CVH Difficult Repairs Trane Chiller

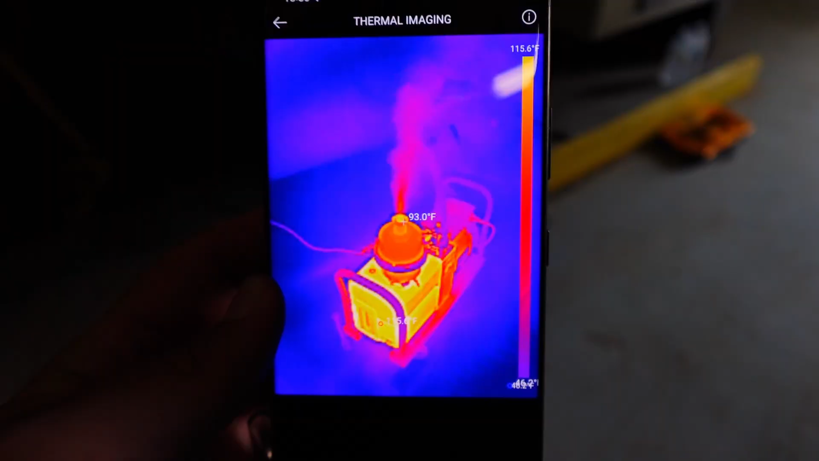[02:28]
On screen: scale top 115.6°F
camera that plugs into my phone and i have since gotten a new thermal camera